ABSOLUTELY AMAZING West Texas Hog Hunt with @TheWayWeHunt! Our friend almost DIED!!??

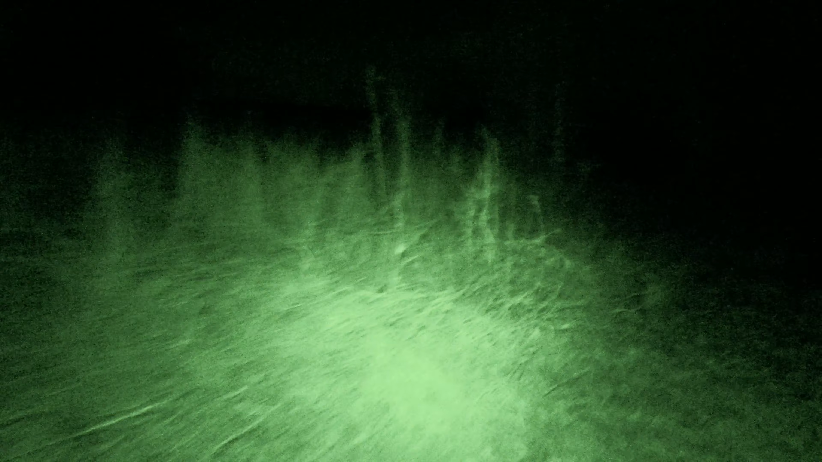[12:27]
We went as quick and quiet as we could, but he must have been coming to us at the same time, because when we looked up,
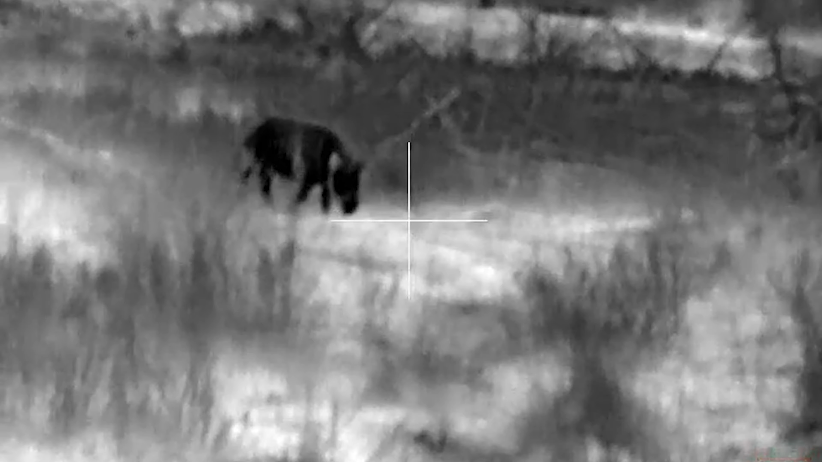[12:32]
he was right on top of us.
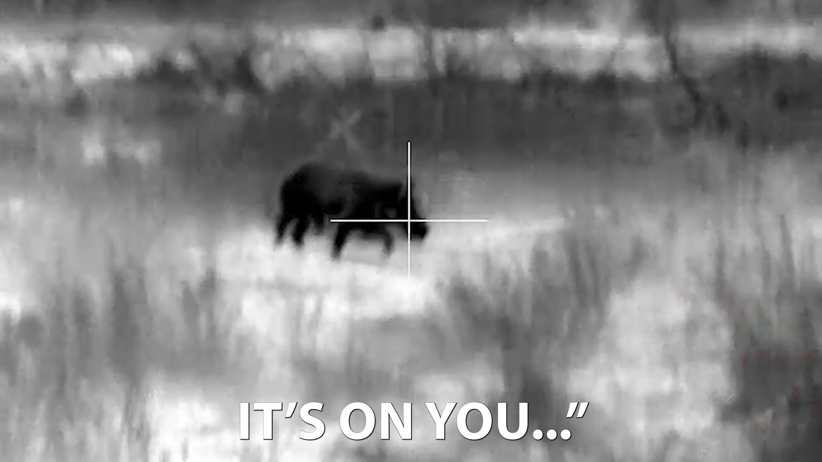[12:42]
I got him.
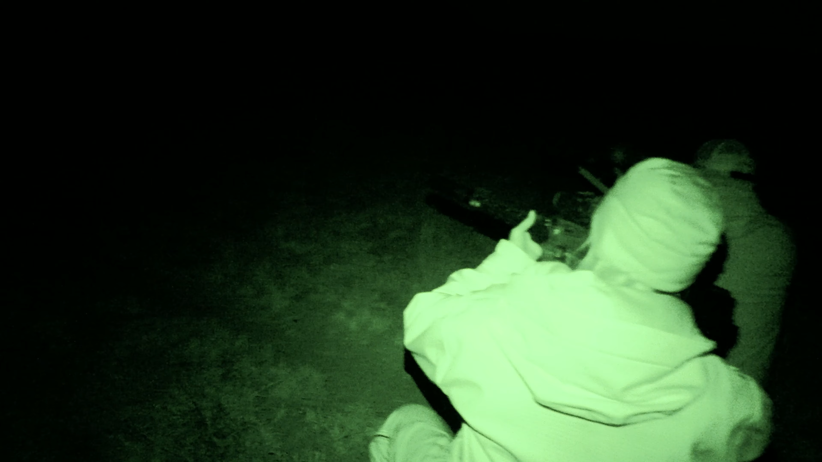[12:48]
You got him? I got him. Hang on. Stay on him. Stay on him. Give him another one.
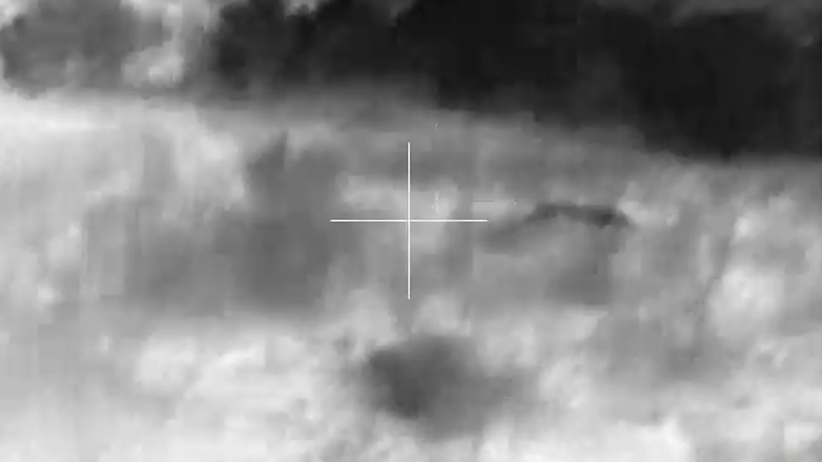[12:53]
That sounded like impact. Yeah, they just chili walked him. Hey, how about that awesome.
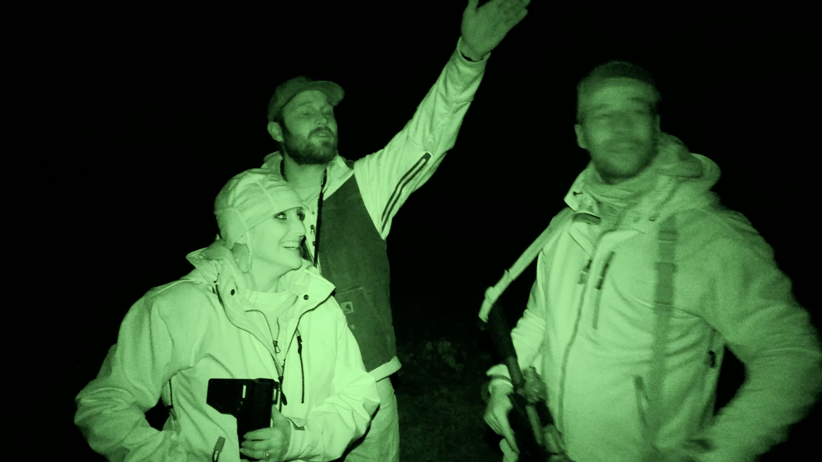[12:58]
from spotting from the top of a mountain? I don't know how far that was from up there, probably. That's over a quarter mile.